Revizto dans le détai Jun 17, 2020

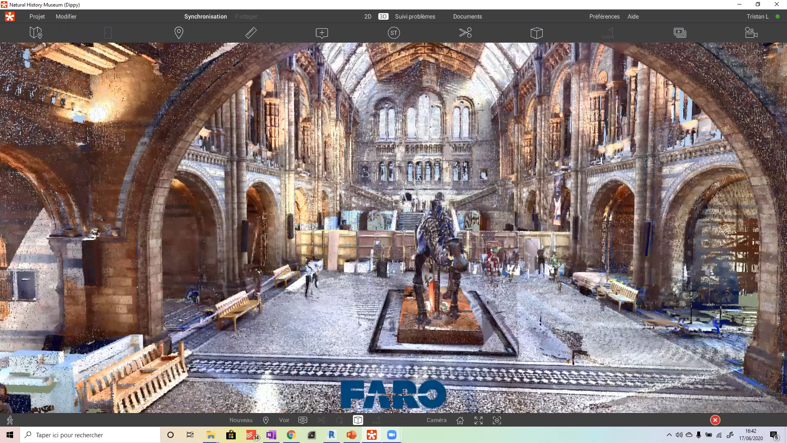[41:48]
Ici, on est dans le musée d'histoire naturelle de Londres qui a été scanné.
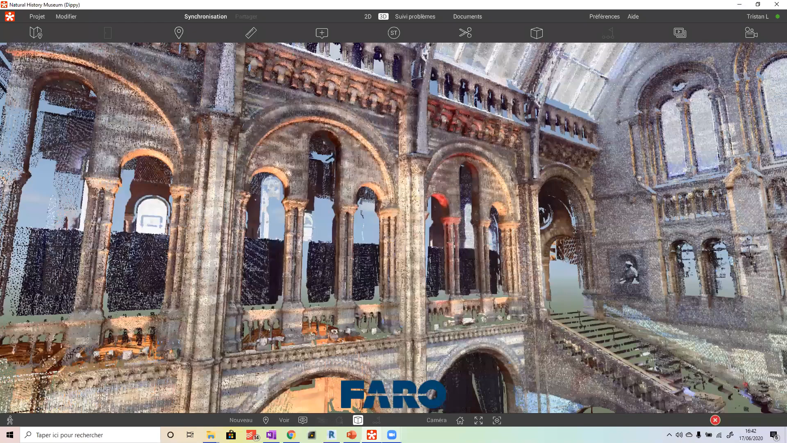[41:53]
Vous voyez, ça tourne super bien.
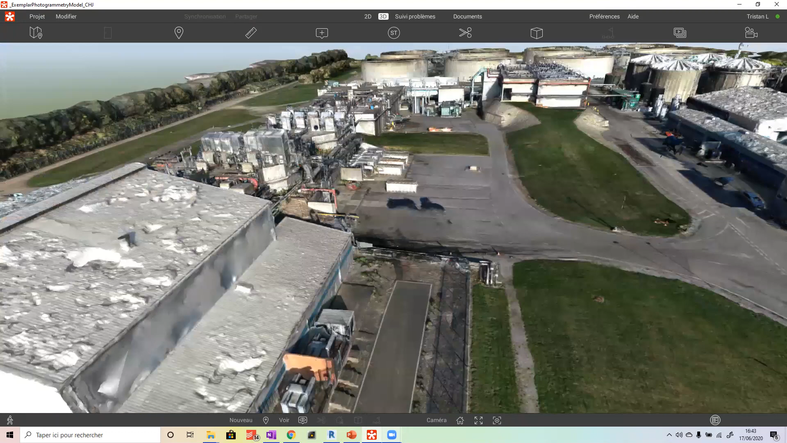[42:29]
On voit que c'est super réaliste.